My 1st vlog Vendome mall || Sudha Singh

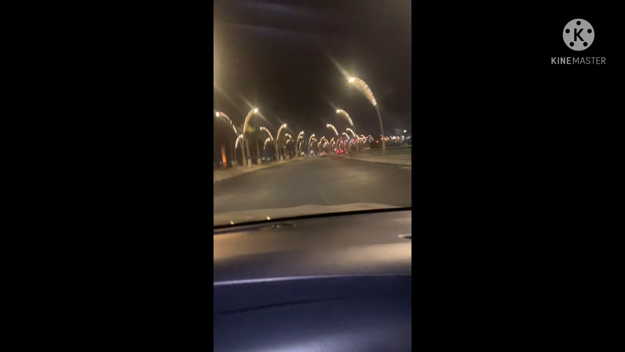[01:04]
अजय है। आगे हम रब मॉल तो अभी रोड पर ही है यहां से दिख रहा है